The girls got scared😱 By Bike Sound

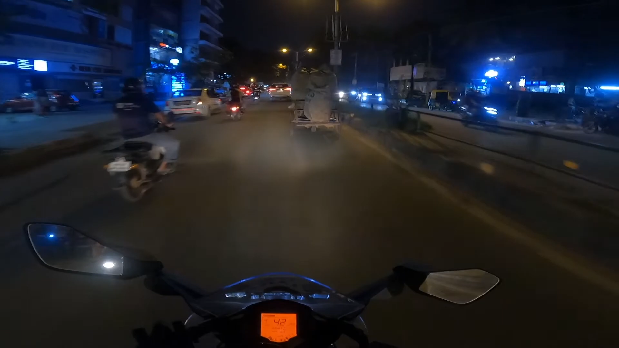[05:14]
भगा भगा भी घूम रहा है यार इसको। सो काफ़ी देर के बाद सिग्नल भैया ऑन हुआ है, इधर से खुला है, सो अभी निकल जाते हैं यार, काफ़ी लेट हो चुके हैं। हाँ जी, तो गाइस आज का ब्लॉग हमारा कैसा लगा देख के ज़रूर बताइए। और ये जो ब्लॉग है ना, थोड़ा छोटा ही रहेगा,